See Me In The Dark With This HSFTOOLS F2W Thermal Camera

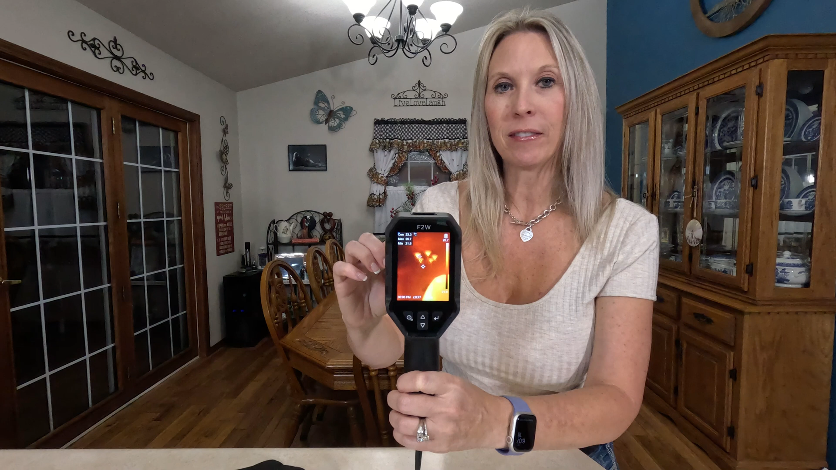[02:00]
so as you can see you should be able to see me in this and i am illuminated because of my heat
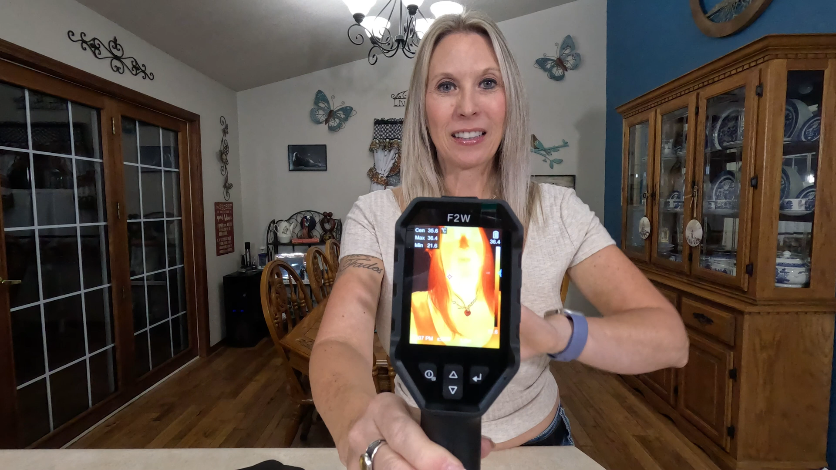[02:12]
my hand
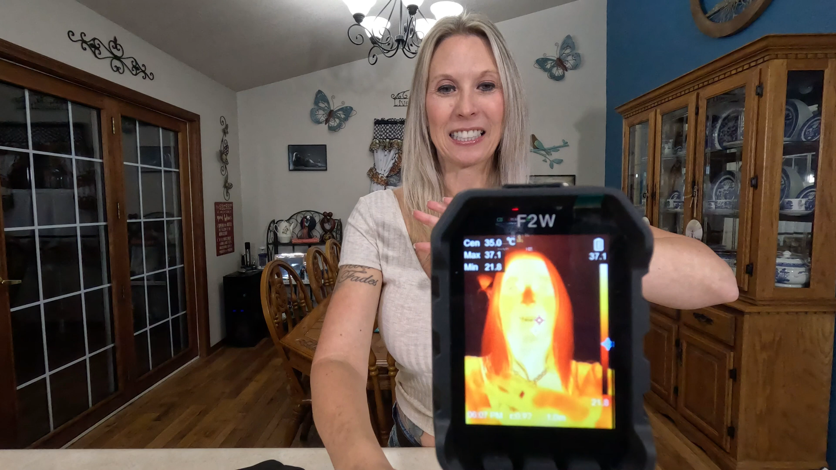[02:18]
it's really cool how bright and clear that picture is
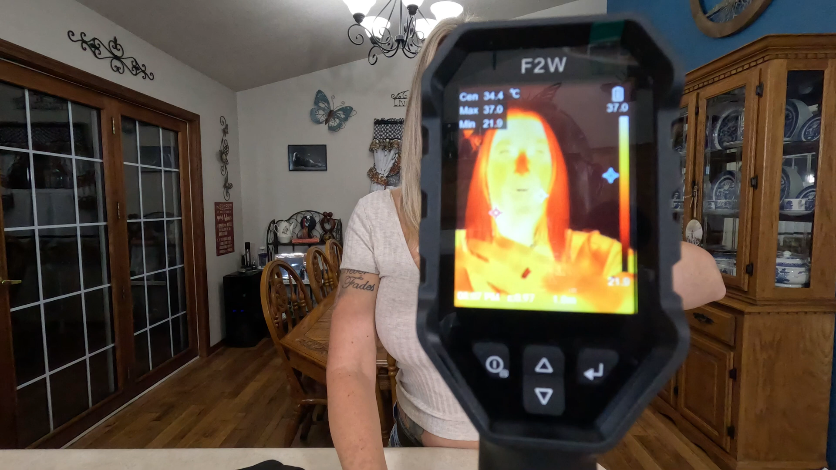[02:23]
one additional real cool feature of this camera is that you can
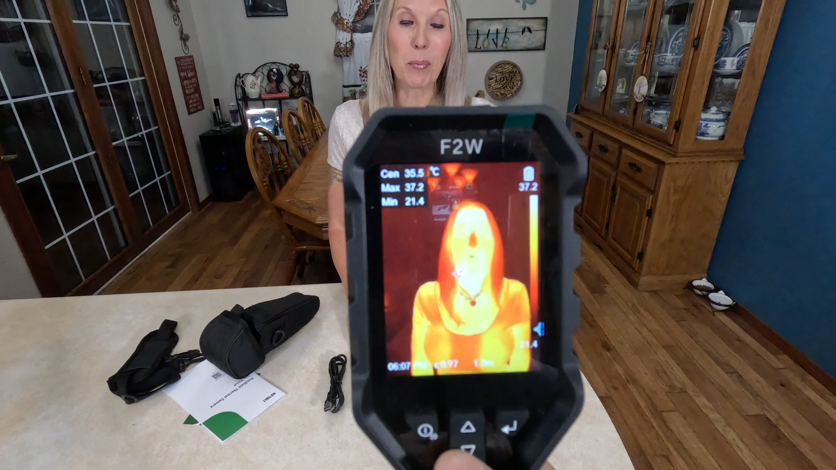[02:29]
On screen: spot 35.5°C
press that down arrow button and it'll let you customize between seven different color palettes
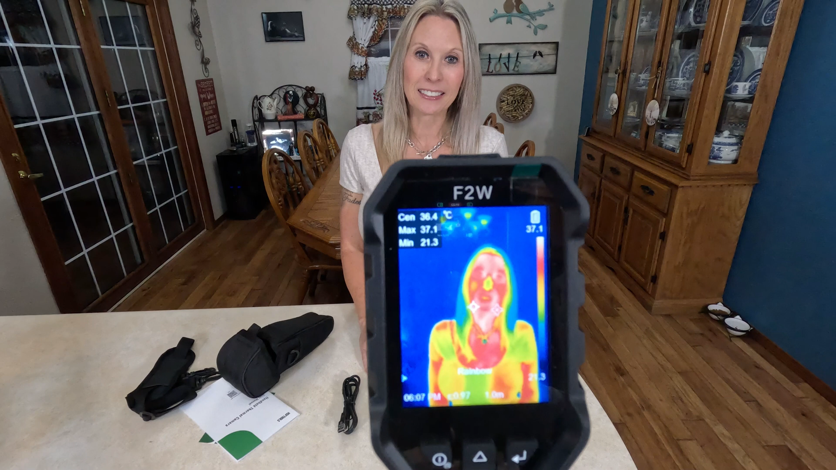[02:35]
in addition to you can also set it to where you have a temperature range so it's only going to capture the
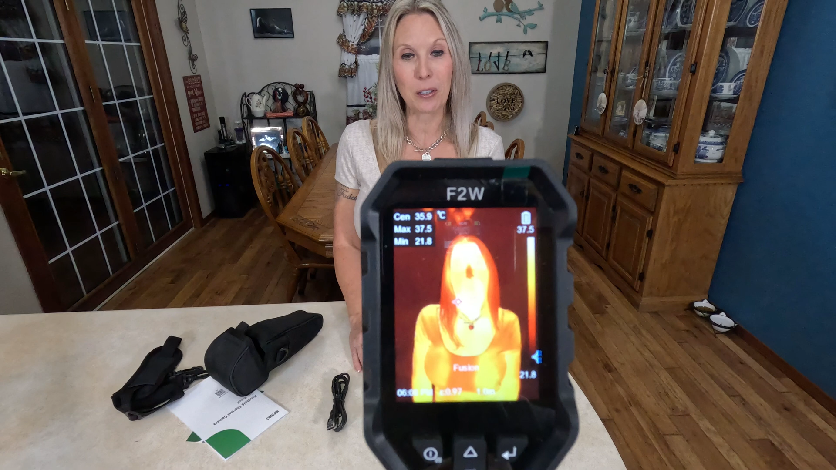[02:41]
On screen: spot 35.9°C
temperature range that you set so outside lighting such as the sun or if there's a fire or inside if you have like a fireplace going those things aren't going to capture if it's with not within your temperature range
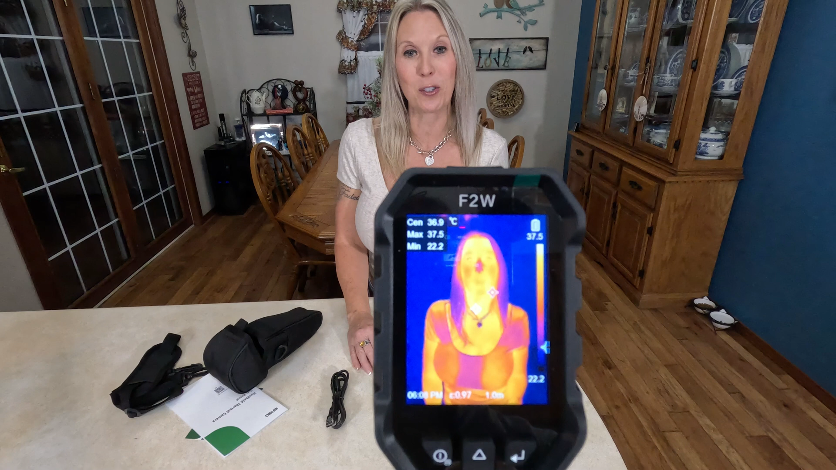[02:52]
with this particular device as well it's really
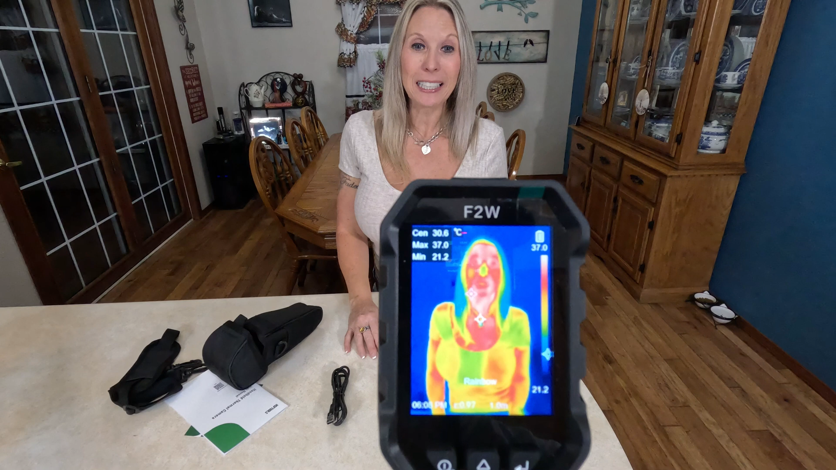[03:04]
easy to transfer your photos automatically to your phone or to a tablet just
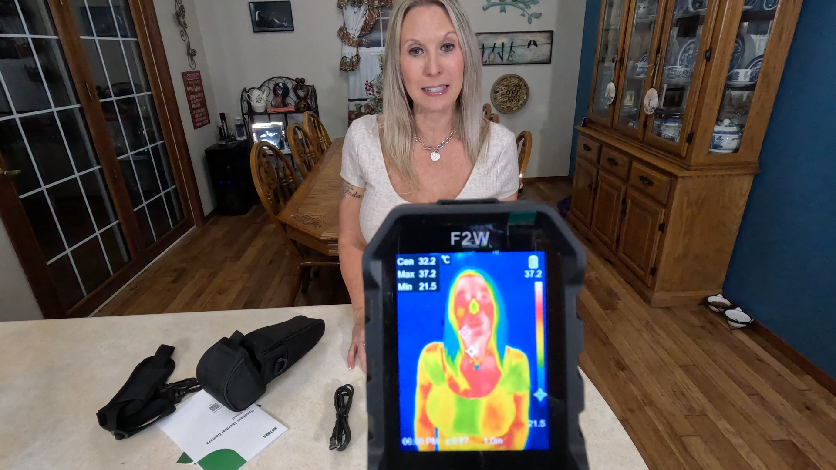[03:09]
instantaneously with the wi-fi connection but you can also transfer all of your photos to your pc device with using the included charging cable right here there is enough storage space available with the 15 gigabytes that you can store up to 35 000 standard photos that way you can go back and review them and you can analyze them for reports
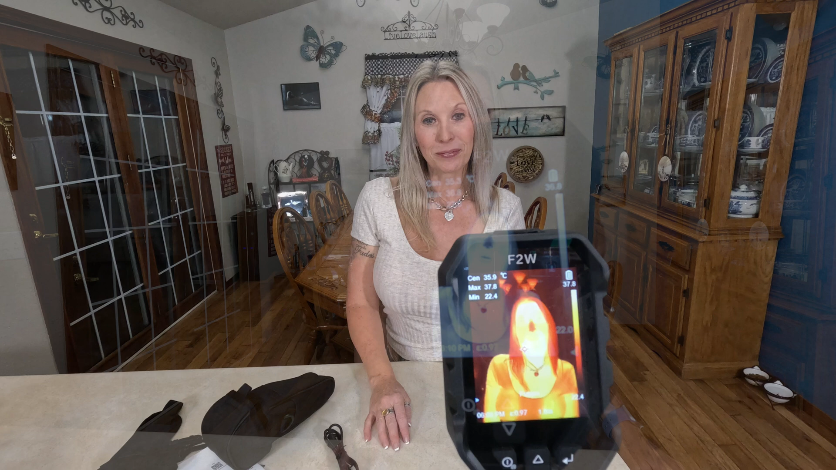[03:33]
i'm going to show you guys how sensitive this device is and how quick you can pick up a change in temperature i'm
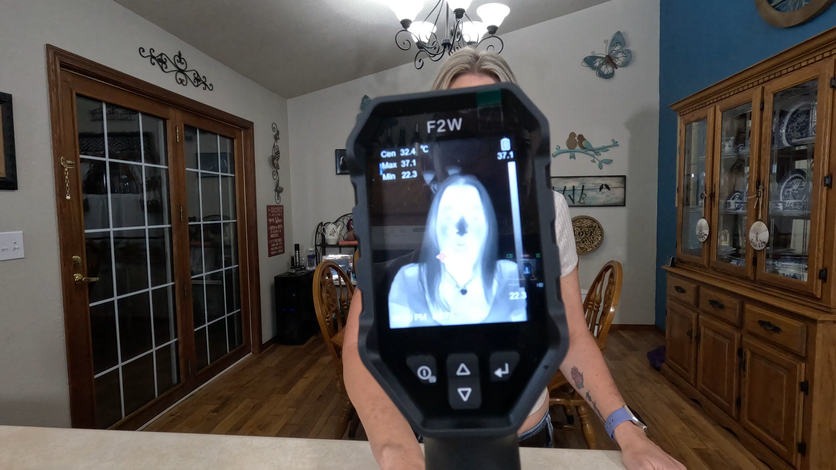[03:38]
On screen: spot 32.4°C
going to place my hand on this countertop for a few seconds and then take it off
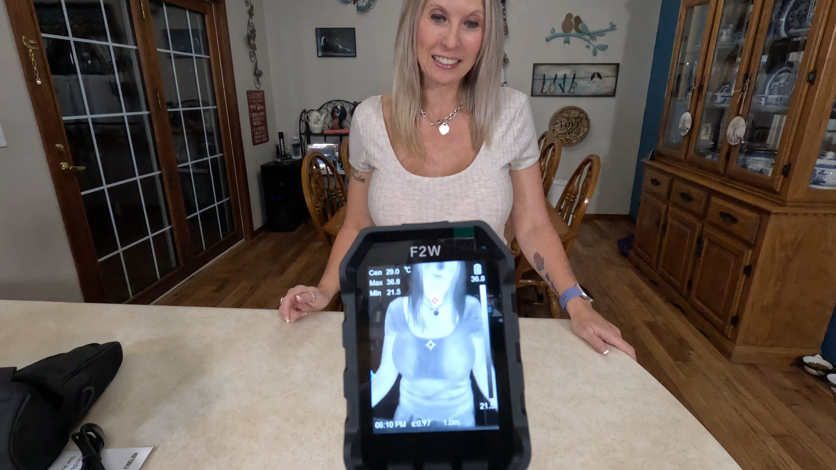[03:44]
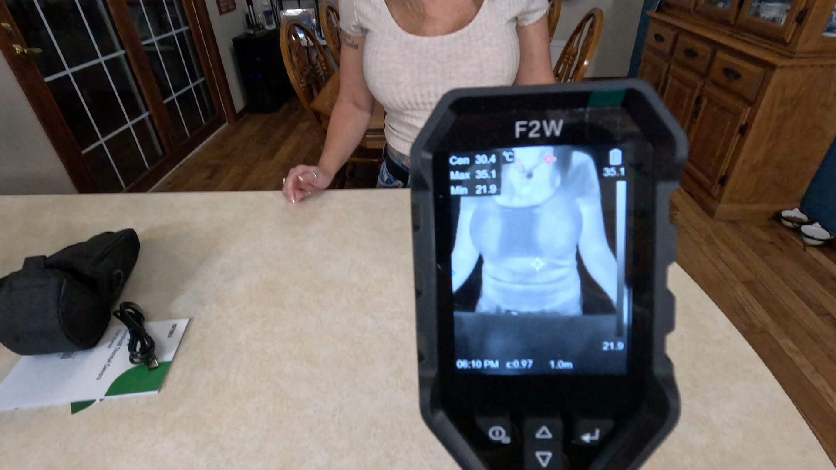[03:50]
that clicking sound that you're hearing is the device actually capturing a picture of it